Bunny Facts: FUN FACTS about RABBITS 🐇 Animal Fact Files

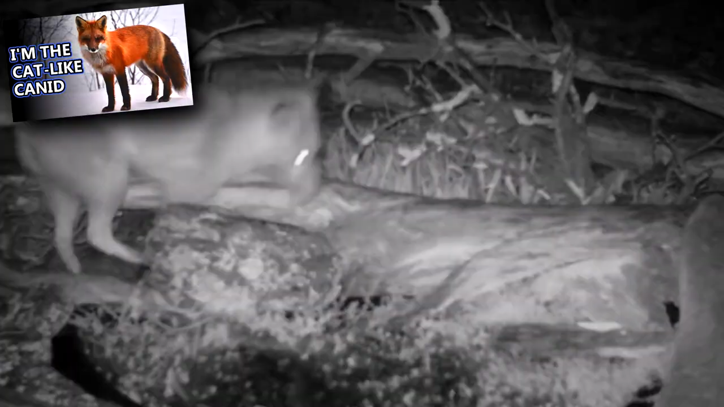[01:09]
Predators to bunnies include foxes, raccoons, eagles, owls, snakes, and more. In the wild, bunnies may only survive a year or two,